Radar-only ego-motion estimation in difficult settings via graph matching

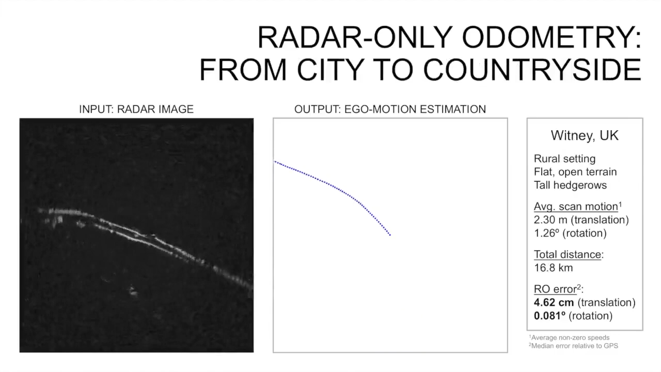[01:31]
Here, in rural UK, on a road with tall hedgerows and flat-open fields, radar observes few features in the direction of motion but achieves low error on the order of 5 centimeters in translation and 0.1 degrees in rotation.